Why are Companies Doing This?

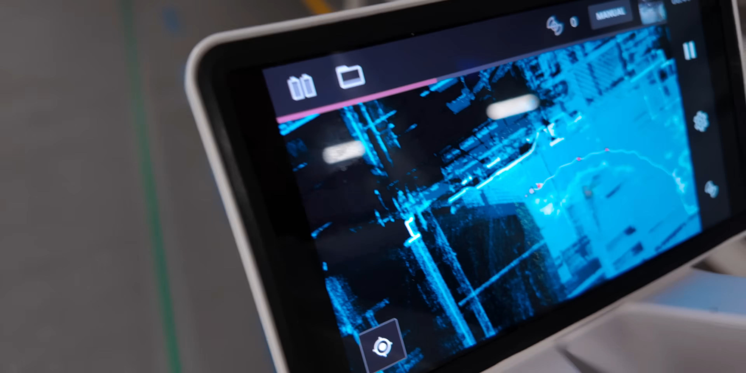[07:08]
So if you just walk some meters, you will see, uh, on your, on your display, everything which is dark gets like, oh, I see.